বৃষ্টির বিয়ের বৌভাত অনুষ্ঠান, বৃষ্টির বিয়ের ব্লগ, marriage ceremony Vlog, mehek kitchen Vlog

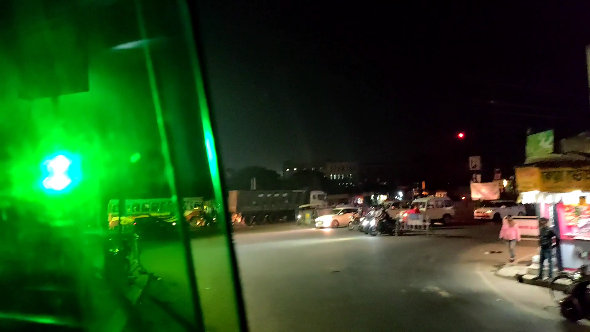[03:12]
এবার NH2 দিল্লি রোডে উঠলাম, এইদিকে চলে গেল দিল্লি, পানাগড়, দুর্গাপুর, আসানসোল।
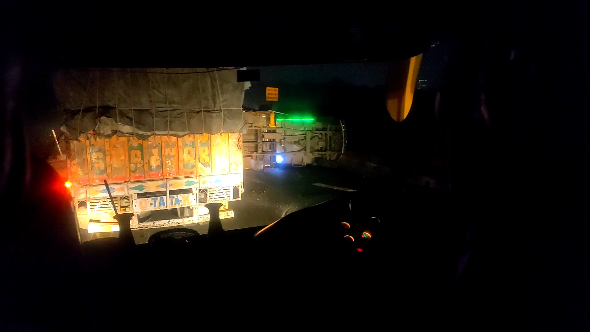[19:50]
এখানে গাড়ি অ্যাক্সিডেন্ট হয়েছে তার জন্য অনেকটা জামে ফেঁসে গেছিলাম প্রায় আধ ঘন্টা এখানে জামে পড়েছিলাম গাড়ি উল্টে গেছে
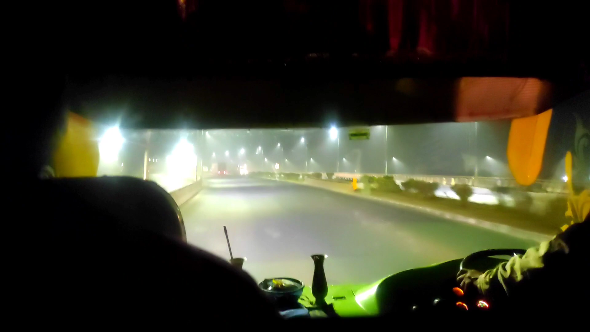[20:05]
আমাদের গাড়ি এখন পানাগড় ক্রস করছে।